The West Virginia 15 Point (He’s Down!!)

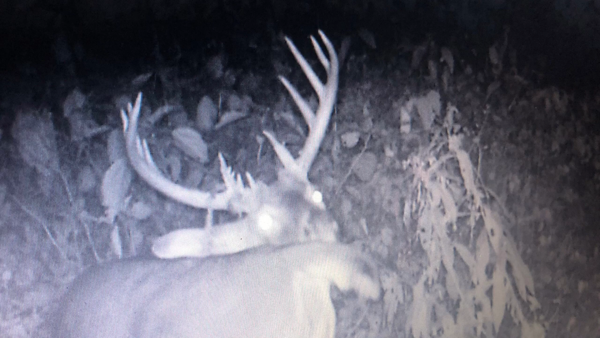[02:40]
But going into the 2019 season, first trail cam pictures we check of the year, he's there. He's big as ever, really wide, and he's got stuff going everywhere. He got wounded last year, and he grew stuff everywhere. So going into this season, I wanted him worse than ever, just because the memories behind this deer.